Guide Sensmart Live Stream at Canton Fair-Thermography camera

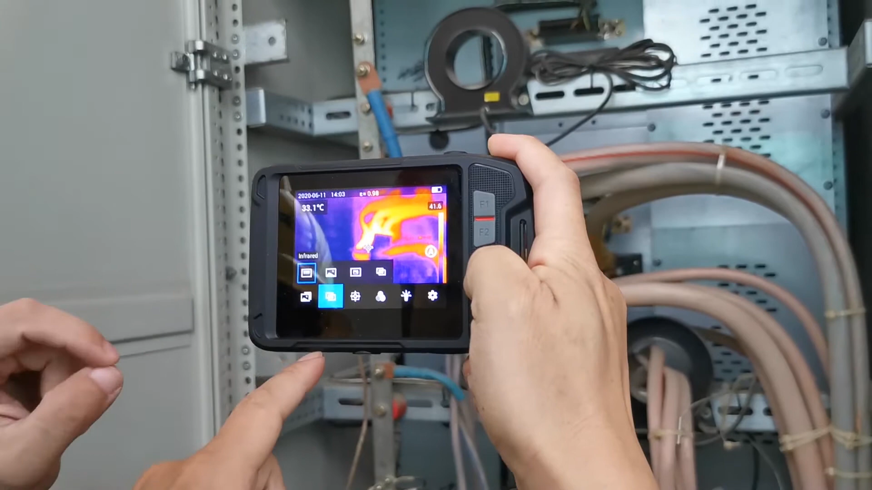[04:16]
On screen: spot 33.1°C
And the visualPIPAnd mute
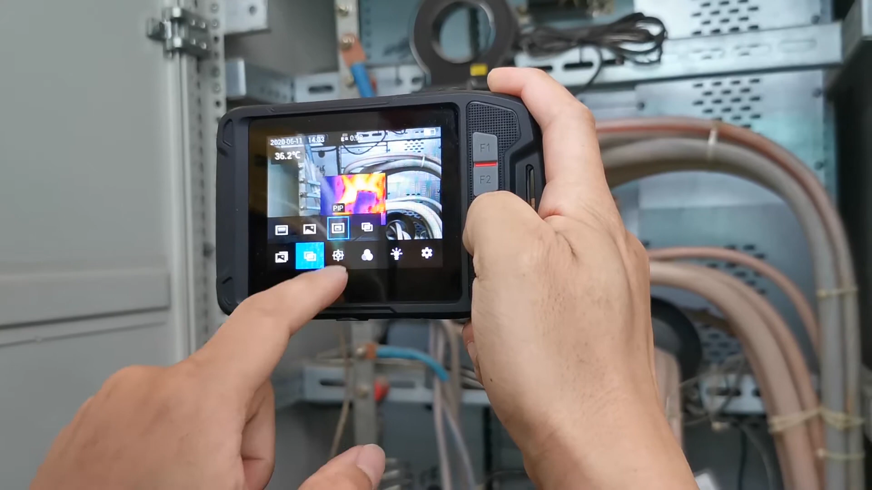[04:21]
On screen: spot 36.2°C
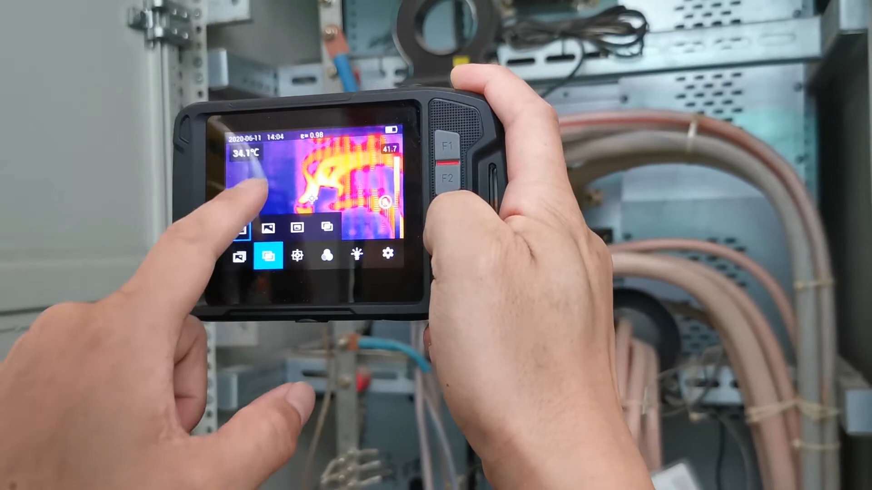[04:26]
On screen: spot 34.1°C
We also have 6 palletsFor the simple equipment
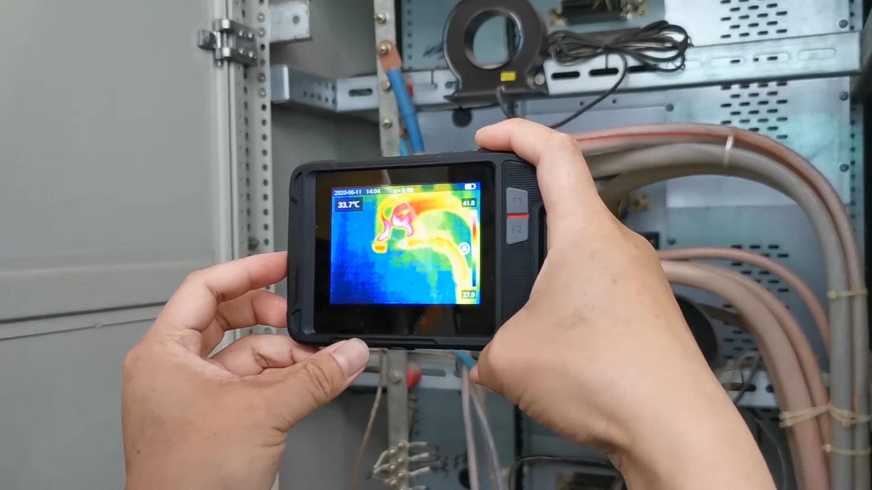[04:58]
On screen: spot 33.7°C
And the temperature rangeIt's alsoIt's also automaticallyYou can see the A here
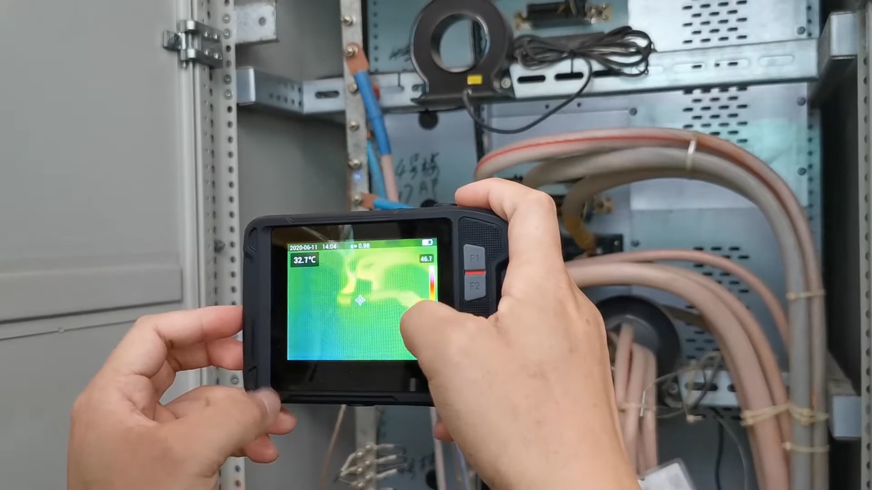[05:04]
On screen: spot 32.7°C
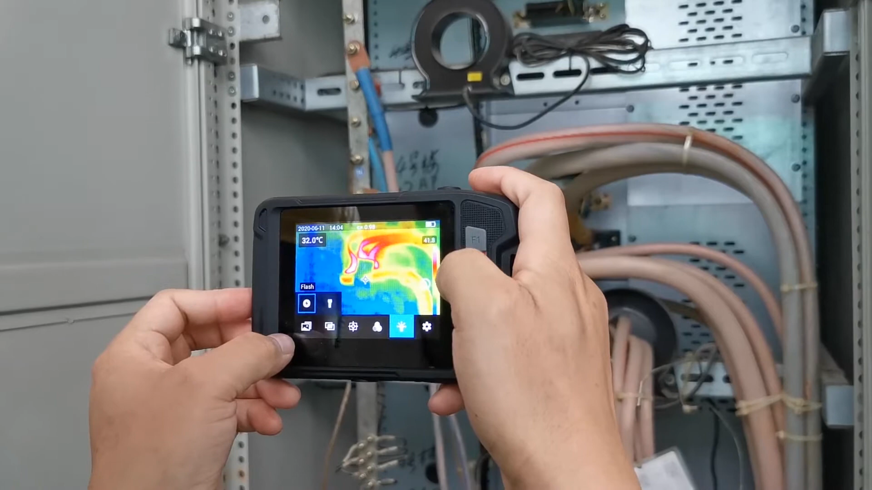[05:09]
On screen: spot 32.0°C
We can take photo hereBy the button
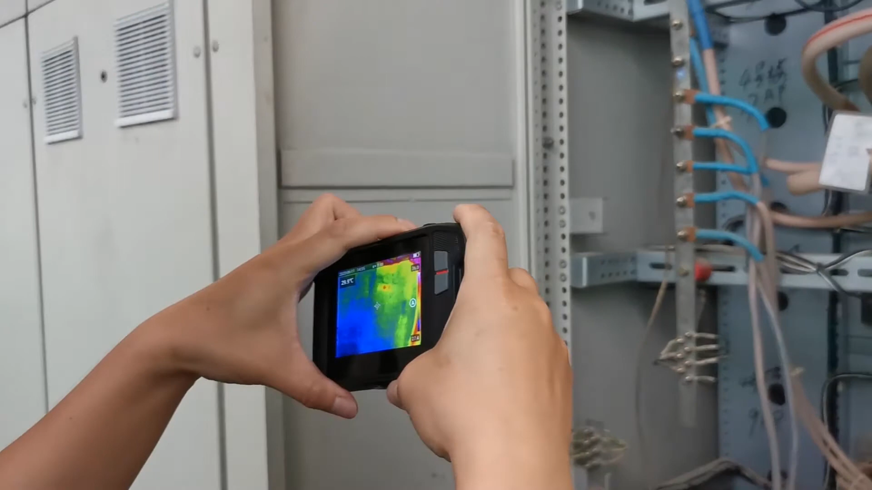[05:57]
you can put it in your pocketAnd very easy
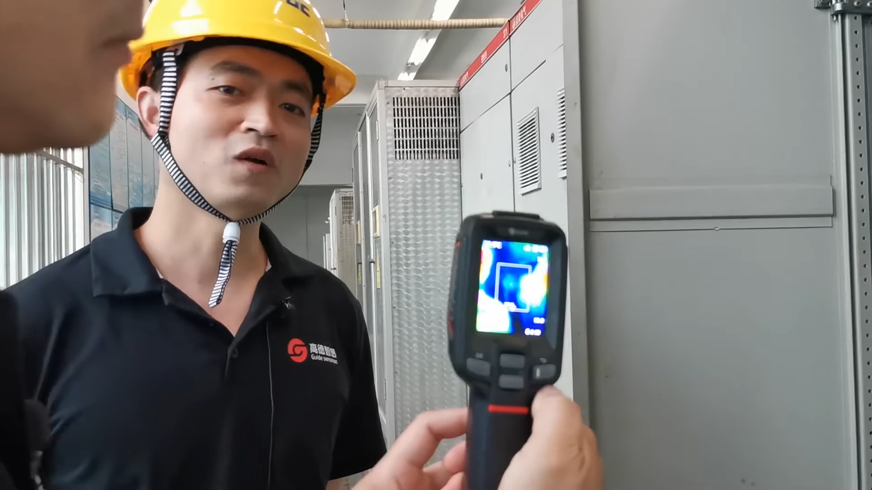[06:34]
Turn on and turn off just one second So you don't need wait 10 seconds or maybe some timer is 20 seconds
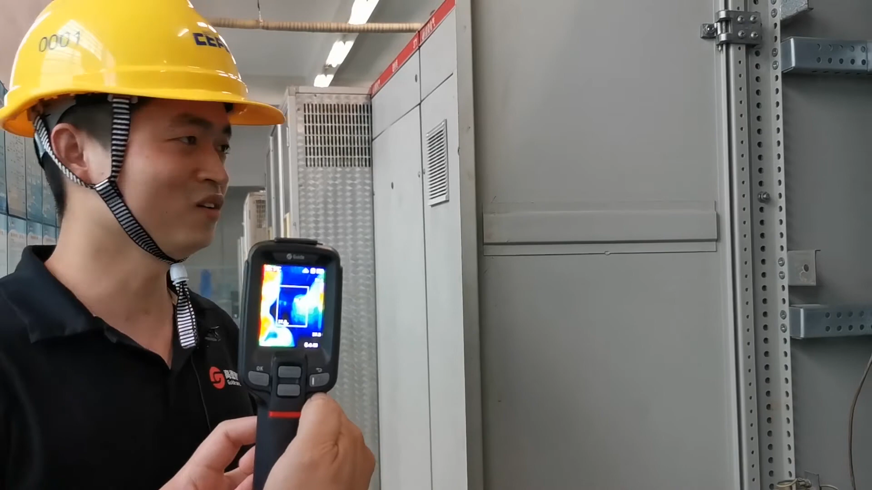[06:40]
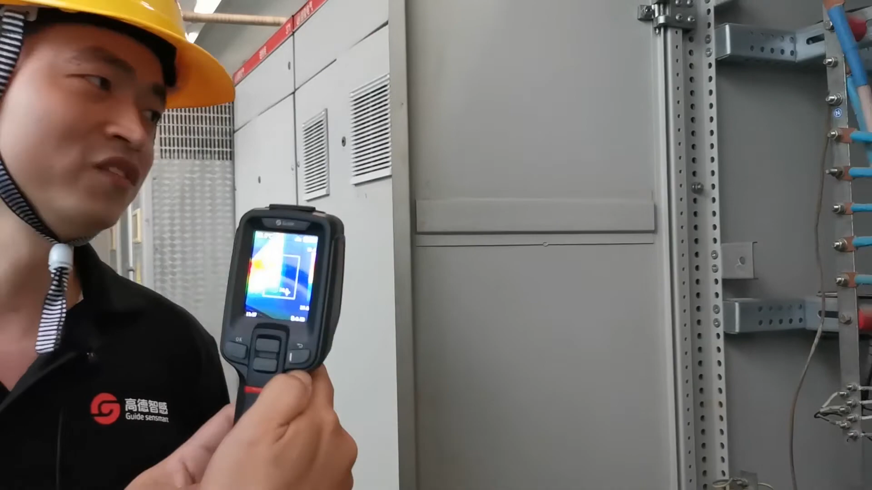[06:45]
And it's very small so you can check the equipment in very near distance
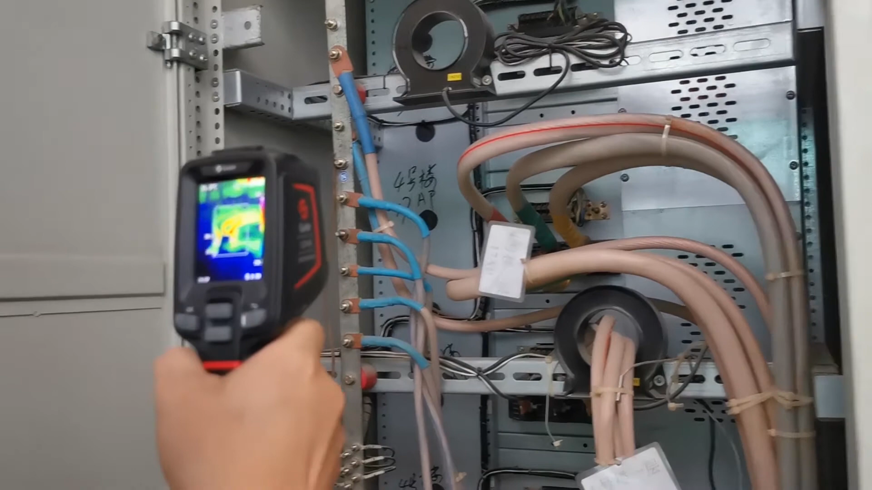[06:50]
You can see the mixing temperature in the middle frame
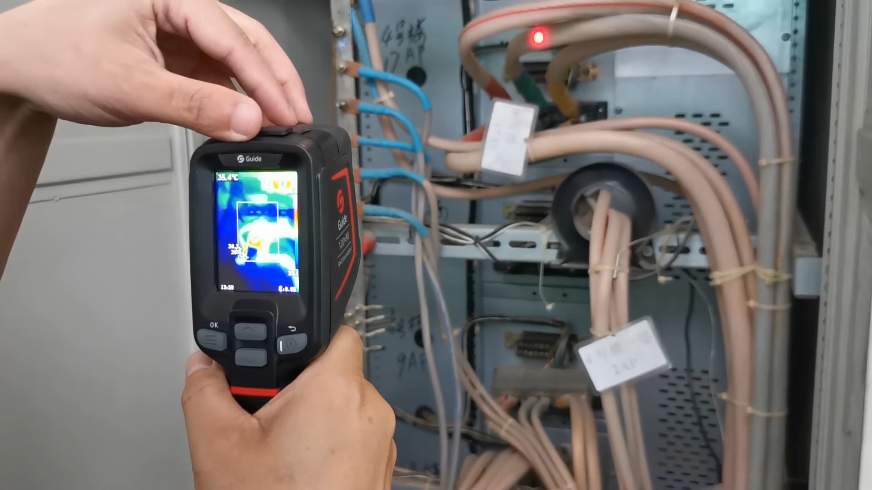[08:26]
And here is the touch interface by Type-C and the SD card
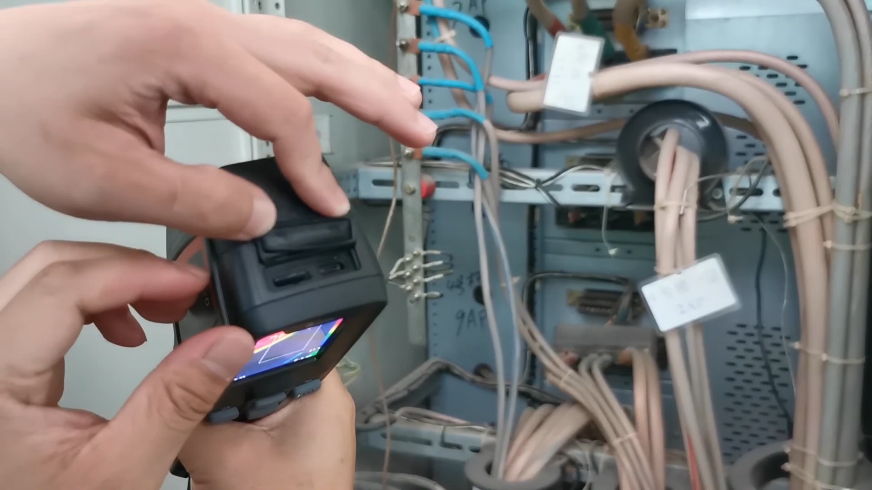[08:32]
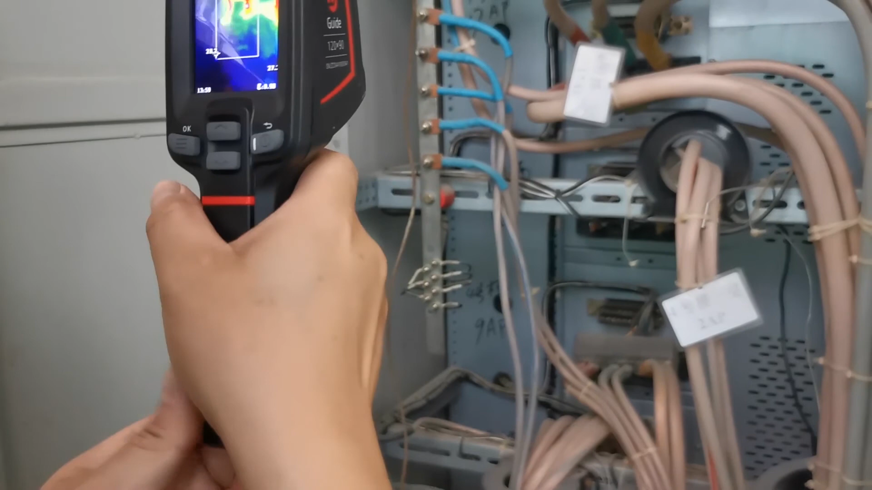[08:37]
It is a very simple, small equipment